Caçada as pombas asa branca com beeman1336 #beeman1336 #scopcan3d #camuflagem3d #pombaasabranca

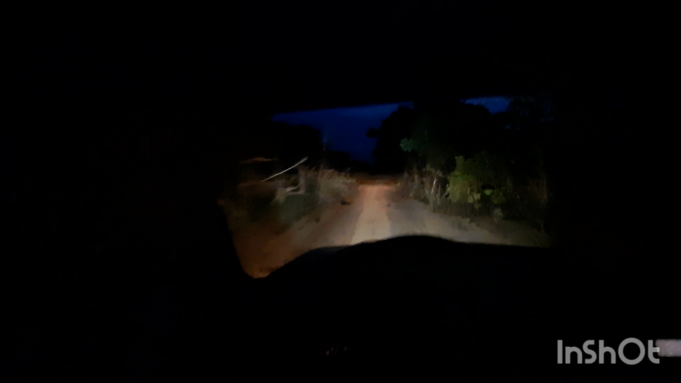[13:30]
A estrada tá melada, moiada, muita lama. Então, segurança em primeiro lugar, beleza? Galera, fiquem todos com Deus. Muito obrigado. Muito obrigado a nossos mais de 5.600 inscritos.